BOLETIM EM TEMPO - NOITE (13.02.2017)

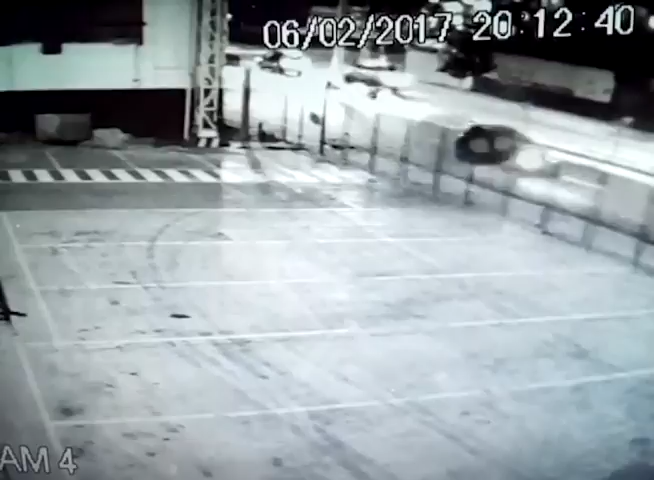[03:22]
O crime aconteceu no Crespo, na zona sul de Manaus. Imagens da câmera de segurança de uma empresa mostram um momento em que os bandidos correm.